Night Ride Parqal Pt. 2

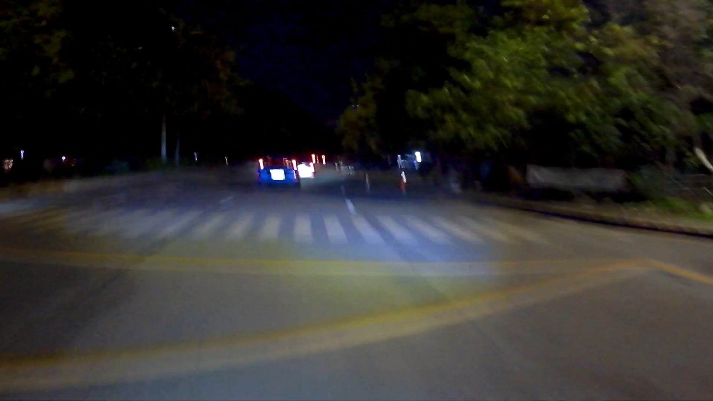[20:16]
Konti yung sasakyan pero ganyan naman ka weird mag-drive. Andito na ako sa rotonda.